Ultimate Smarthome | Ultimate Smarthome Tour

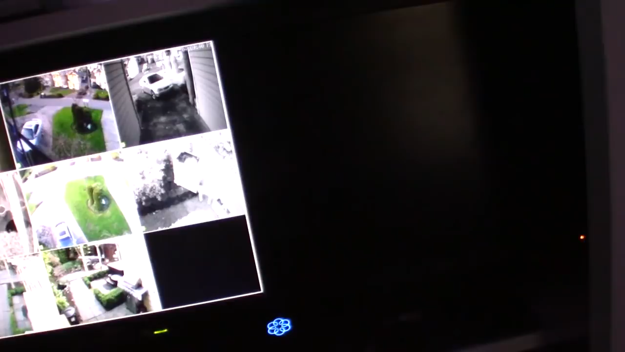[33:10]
I have a NVR, two NVRs for the security system. Or the cameras, both 500 gigabyte hard drives, two monitors.